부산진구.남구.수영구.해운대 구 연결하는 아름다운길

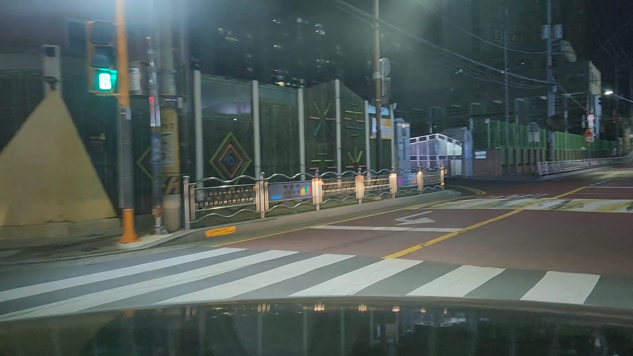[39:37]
어르신들만 산다고 70대 이상 자 이게 자측변에는 장산초등학교입니다 장산초등학교 자 장산초등학교 앞에서 천천히 가면서 우측에 우메그린 메가센텀아파트입니다 자
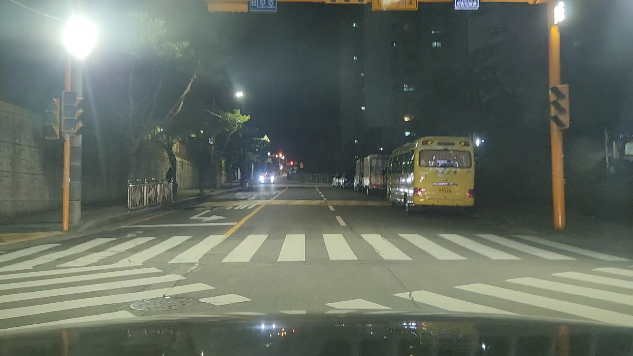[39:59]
살살 오네요 자 자 여러분 자 우리 저희 아지트가 도착을 했습니다 자 자